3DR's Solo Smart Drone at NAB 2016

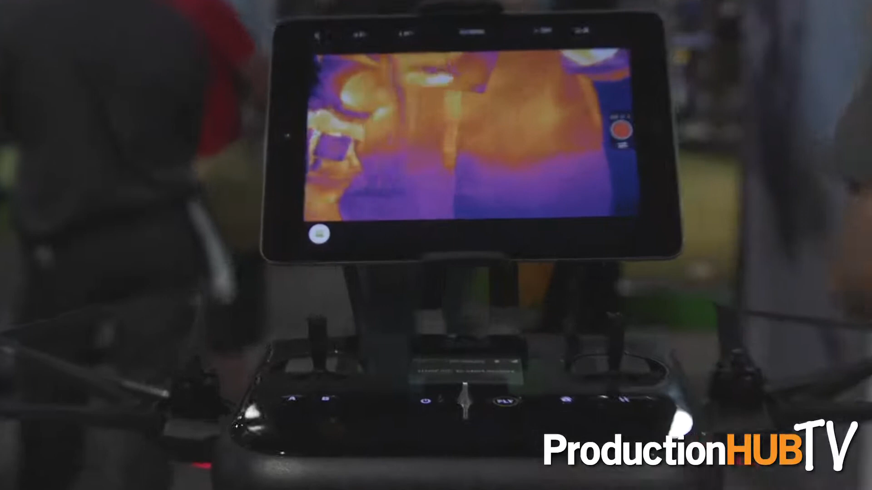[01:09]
just doing normal orbits you can do thermal orbits and anyway it's good for search and rescue